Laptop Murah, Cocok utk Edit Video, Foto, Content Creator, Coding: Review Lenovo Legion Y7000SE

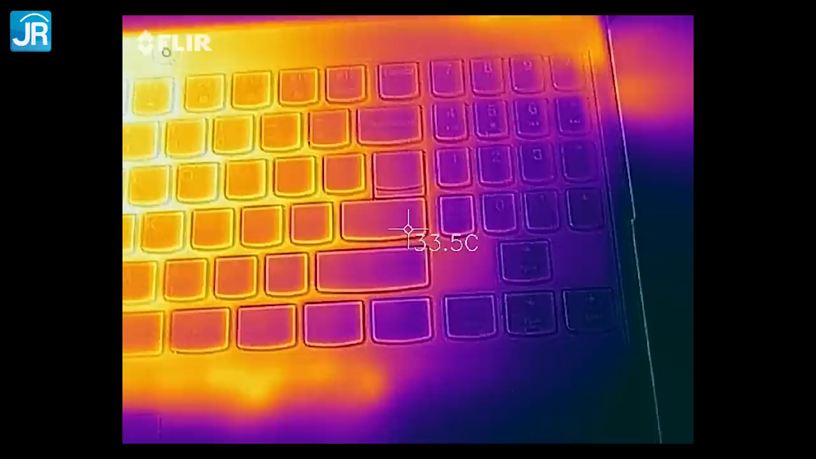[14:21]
Area keyboard itu masih di bawah 35 derajat celcius Area terpanas itu ada di tengah keyboard Yang bisa mencapai 45 derajat celcius Jadi lagi-lagi ini aman